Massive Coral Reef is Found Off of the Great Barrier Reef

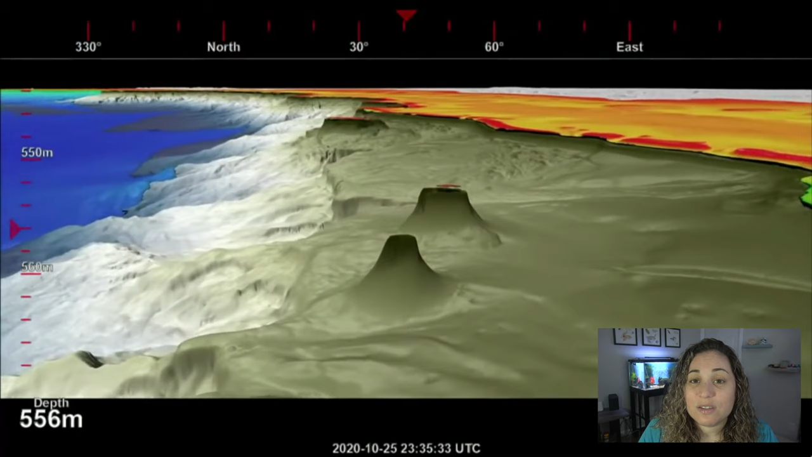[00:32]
On screen: depth 556 m
This is the first discovery of its kind in over a hundred years and it is huge at just over one-third of a mile tall and just under one mile wide.